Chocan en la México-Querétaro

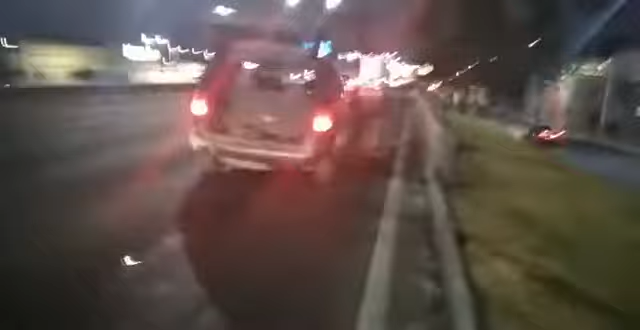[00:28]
La camioneta habría pegado con su parte delantera a derecha,